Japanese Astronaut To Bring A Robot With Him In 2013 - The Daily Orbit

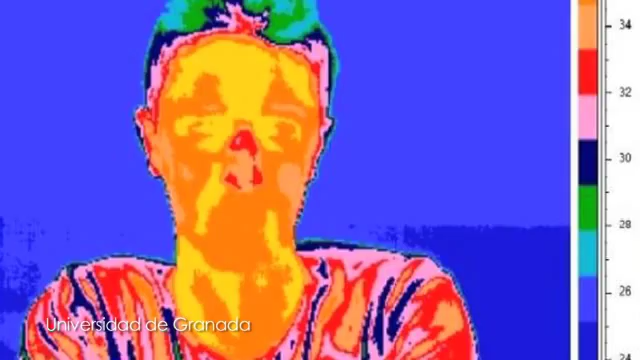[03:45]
the area around the nose and the orbital muscle in the inner corner of the eye increase in temperature.